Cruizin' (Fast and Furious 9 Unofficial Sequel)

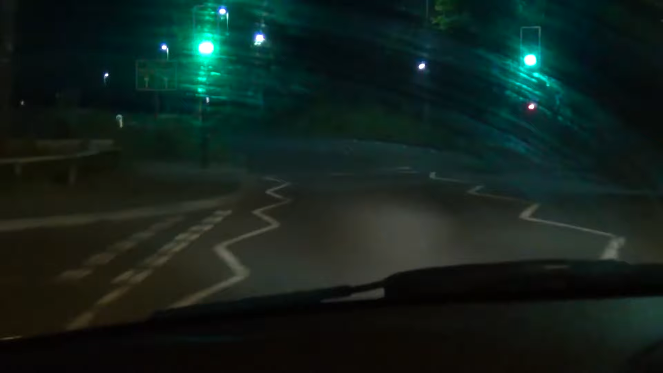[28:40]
Let me get the right zoom. There we go. Could just cut the roundabout. Then he can't get past on here.
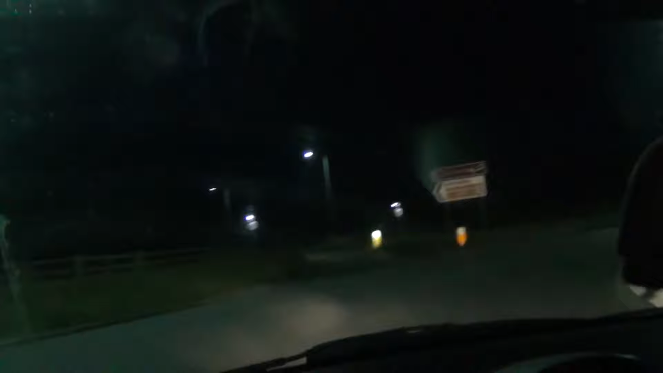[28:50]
This is going to be the whole video, just fucking Fast and Furious 9 here.
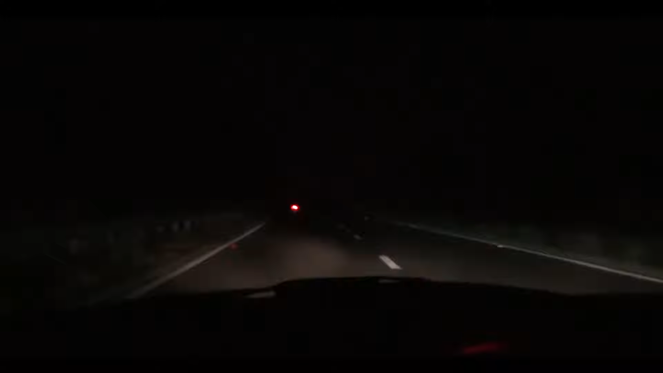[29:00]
Oh, well. Well, Billy's nowhere to be seen. He's literally nowhere to be seen. And we're now in pitch blackness. Yeah, I've got a headlight out as well. Yeah, I know. Nice. This is very good footage. Could fool me and Josh. Here we go. There's nowhere to be seen. Literally no Billy.